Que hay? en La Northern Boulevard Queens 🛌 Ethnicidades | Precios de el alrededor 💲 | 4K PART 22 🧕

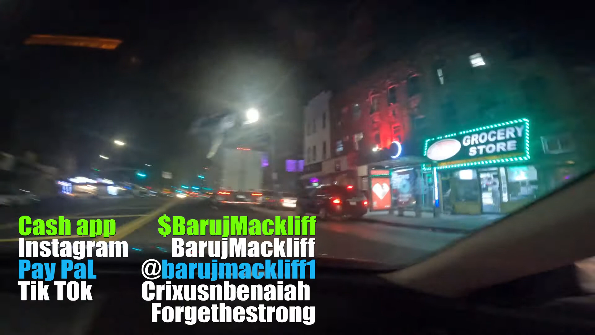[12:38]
bueno en este momento estamos bajando rapidito ya hemos bajado a las 102 y la Norte Boulevard esto era a ver perdona perdona por disperse está aquí
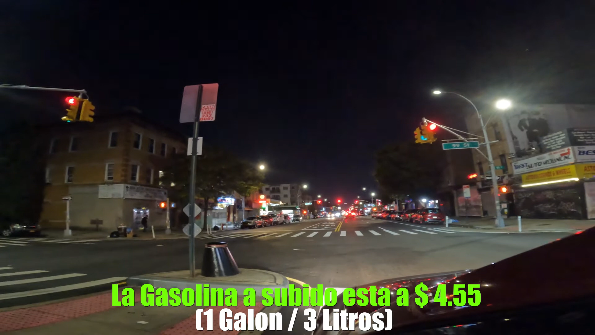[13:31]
si no me equivoco no veo bien y en qué calle está la gasolinera esa gasolinera está en la no era 100 calle no 98 perdona 98 y Norte Boulevard la regular